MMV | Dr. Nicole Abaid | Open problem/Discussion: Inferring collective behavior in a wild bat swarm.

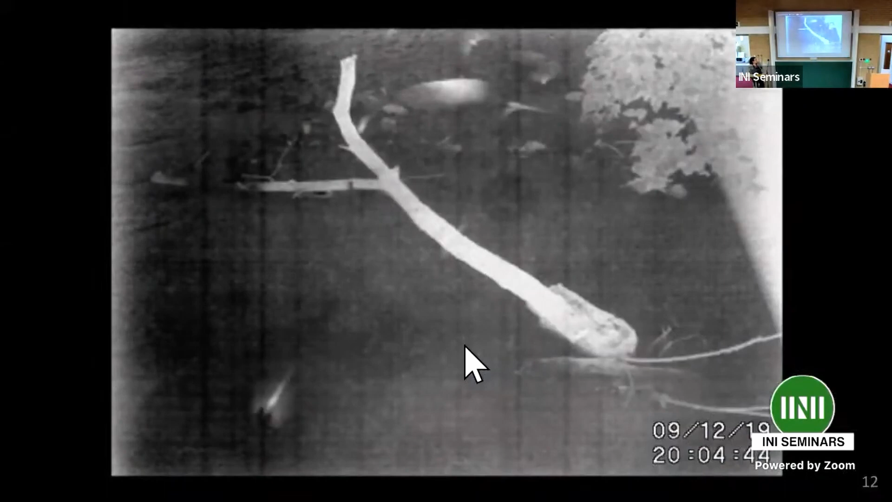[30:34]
thermal cameras are expensive so these because we need multiple of them to get through these trajectories these sample at 30 hertz you can imagine there's a lot of motion blur so in this the um white is hot and the black is cool you can see these are this is like a log and the bats kind of just fly as you're looking down over the stream and under the bridge where we're going